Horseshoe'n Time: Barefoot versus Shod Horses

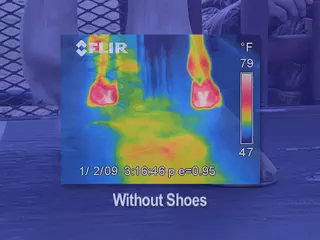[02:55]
On screen: scale top 79°F, scale bottom 47°F
can see it does the same identical things they did to link the foot there's no shoe
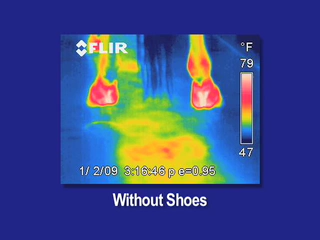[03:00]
On screen: scale top 79°F, scale bottom 47°F
completely heats up really fast okay well that can happen
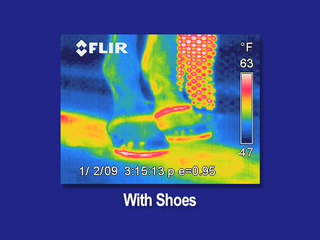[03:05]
On screen: scale top 63°F, scale bottom 47°F
if you're going barefooted think about getting that on the hot pavement going barefooted I bet them calluses come off pretty quick it's the same principle friction